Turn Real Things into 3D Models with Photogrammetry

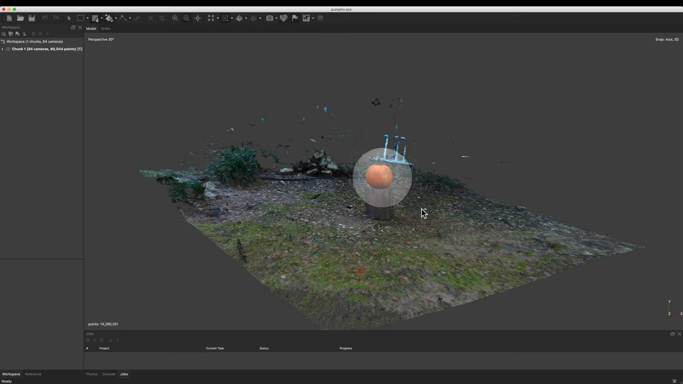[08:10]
You can see like the entire environment that was around it. So this is just my backyard. And it's starting to pick up like some bushes and stuff that was all around it. But then you can see the model actually looks pretty good.